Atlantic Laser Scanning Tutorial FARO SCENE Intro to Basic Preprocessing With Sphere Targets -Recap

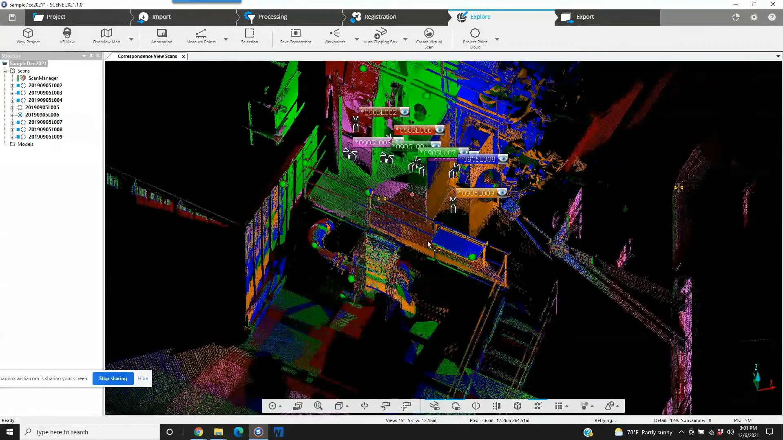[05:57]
decided that uh rather than relying on the registration being automatically registered with scene they would rather just go ahead and use the sphere targets that way they can avoid the any issues with the repeated uh repeated uh geometry the same corners the same type of pipes things starting to look the same can confuse the software so anyway here's what our project looks like you can see they scanned
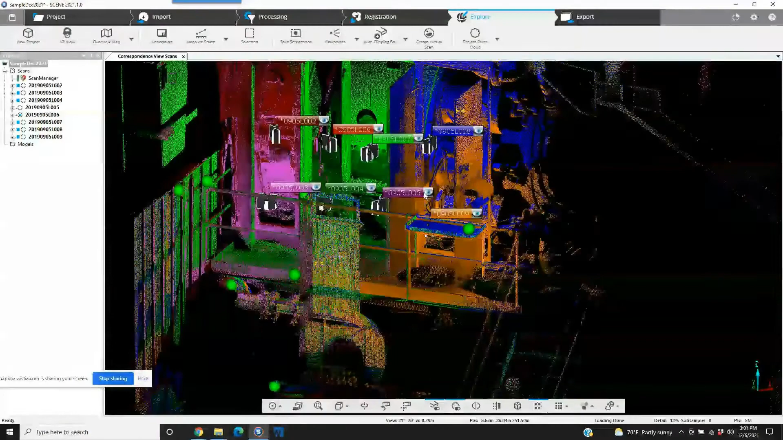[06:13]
the cabinet at different levels there's obviously some important things
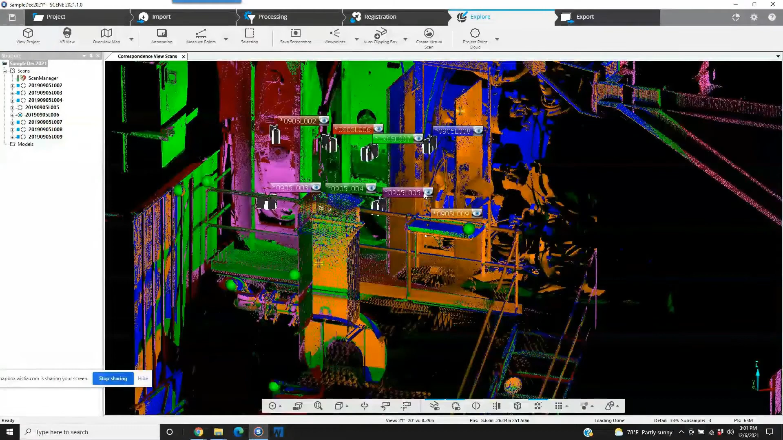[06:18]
that were uh part of this particular area and uh
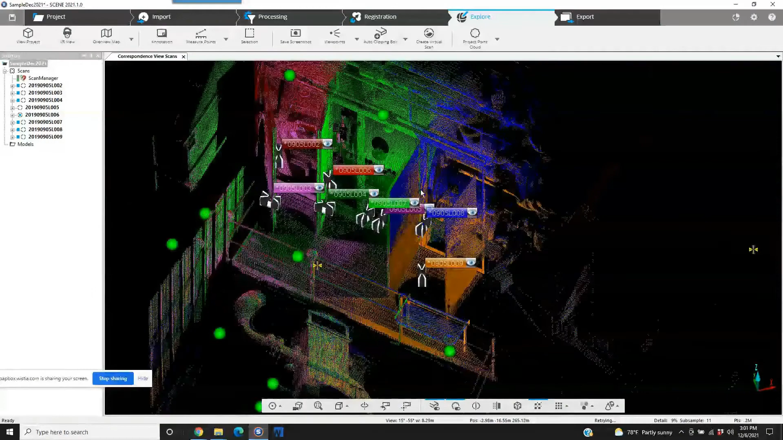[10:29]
any issues with the repeated uh repeated uh geometry the same corners the same type
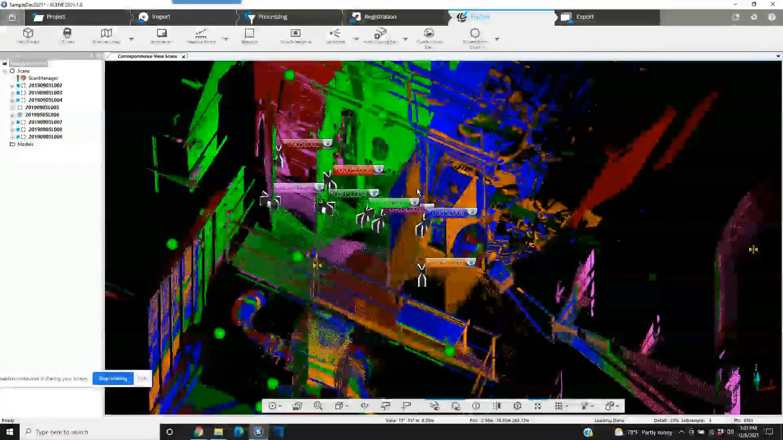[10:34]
of pipes things starting to look the same can confuse the software so
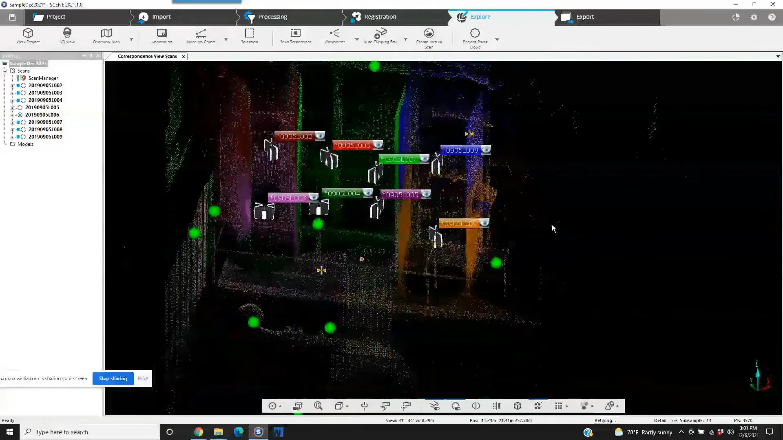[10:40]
anyway here's what our project looks like you can see they scanned the uh cabinet at different levels there's obviously some important things that were uh part of this particular area and uh
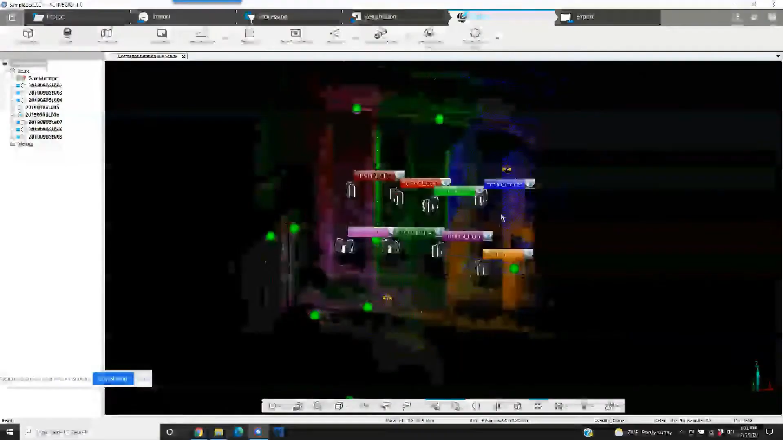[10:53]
very very simple so now lastly most of you are going to be just using the scene software for a quick registration putting it together before you push it downstream to another software package a lot of times that's going to be revit or it's going to be autocad so what we would do next would be go to the export page and we can see we've got export scans export project and we've got a web share option so what we're going to do is export the project it's
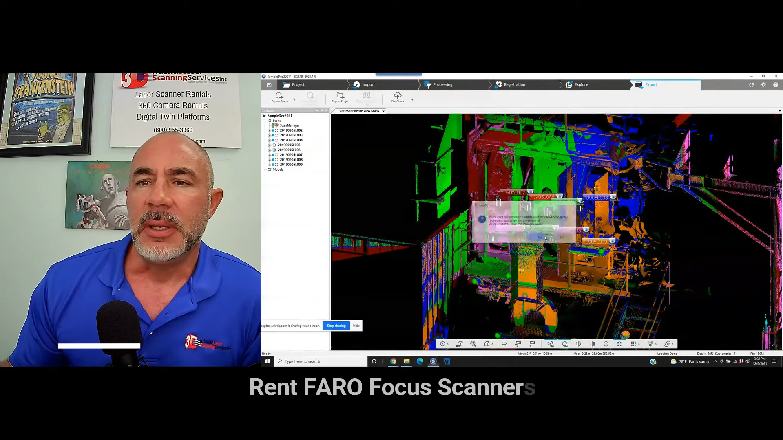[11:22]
going to ask us to save the project what we've done so far and now that we've saved it the project is going to be saved to where we want it which is in this case our external hard drive and we have the options for a unordered scan export or a ordered scan project export in this case we're going want to keep that ordered so we're going to keep this in a way that when we open that uh